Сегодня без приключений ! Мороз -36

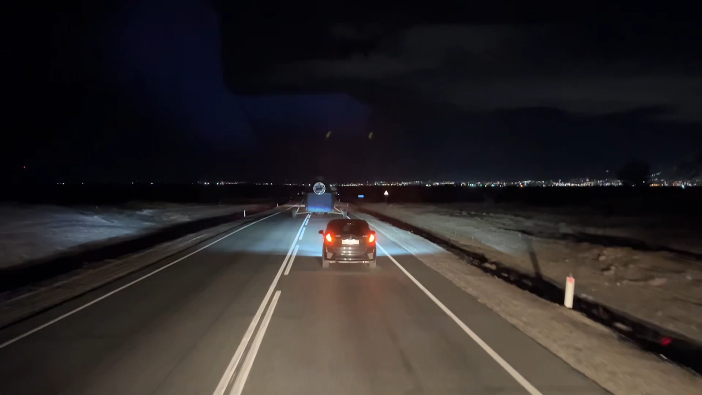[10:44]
так думаю это самолетовое ощущение но чисто по базе по шасси похоже на самолет либо а наверное вертолет
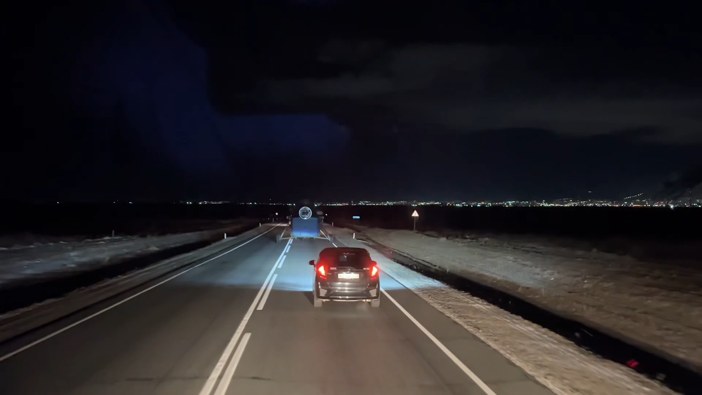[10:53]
это заточку в серии конечно то интересное что интересно да куда него будут тащить
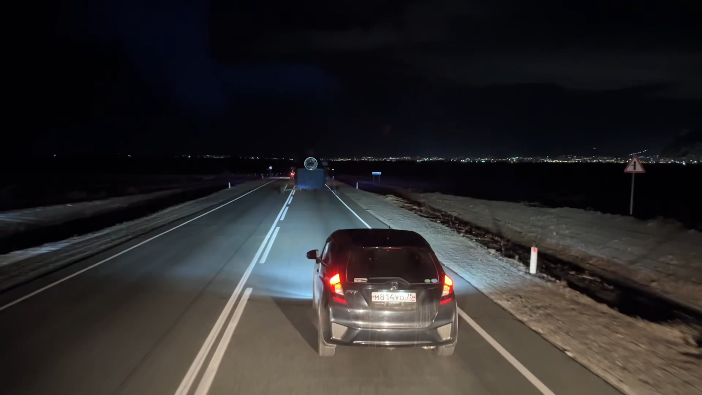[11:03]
что нам так долго теперь нужно будет ехать поэтому еду пусть на огне 4 доезжаю